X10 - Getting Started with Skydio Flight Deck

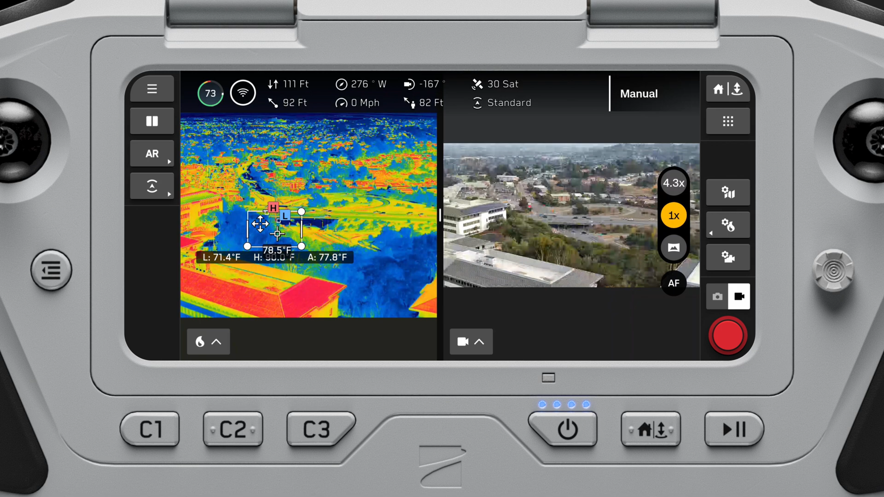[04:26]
On screen: spot 78.5°F, min 71.4°F
You have the option to use a single, split, or grid layout to display your color camera, thermal camera, and map feeds.